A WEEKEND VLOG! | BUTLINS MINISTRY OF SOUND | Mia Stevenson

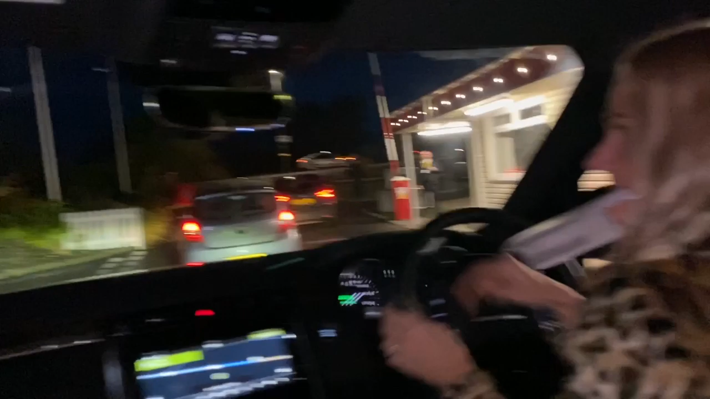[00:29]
Where am I going? Follow the red line. Oh yeah.
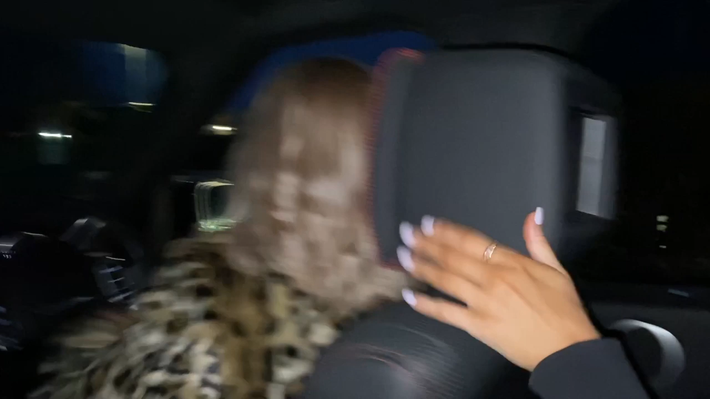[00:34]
Abby's the expert in all things BUTLINS.
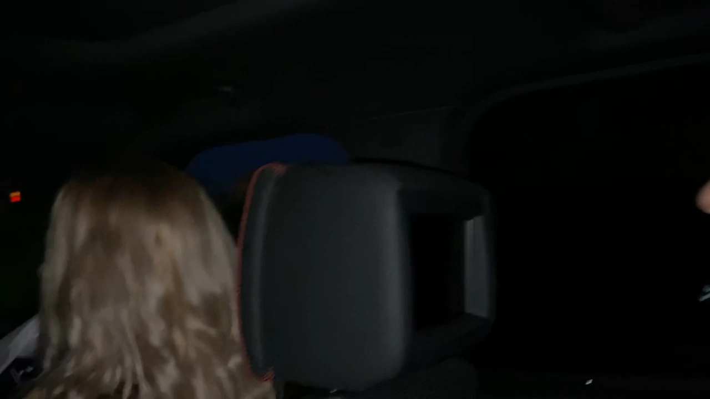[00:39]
And she's giving me a full-on tour in the back here while I'm about to throw up. I really don't care.
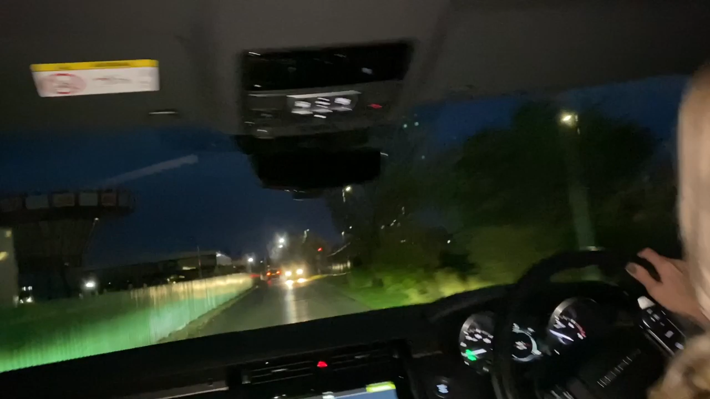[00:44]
There's the tent. And then there's the fairground. Normally there's rice in there.
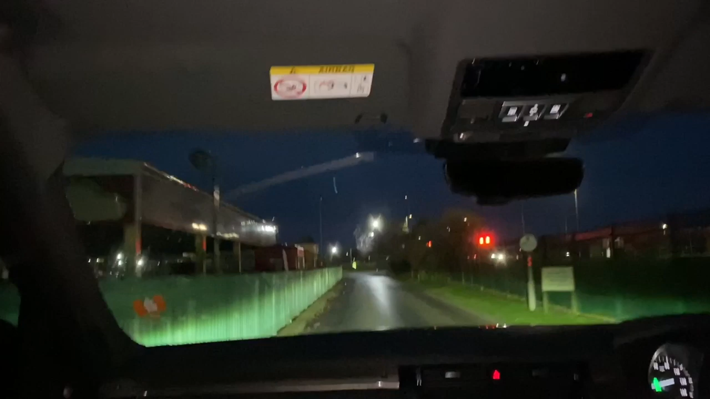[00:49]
See, there is the fairground. There's the Dodgems on your left.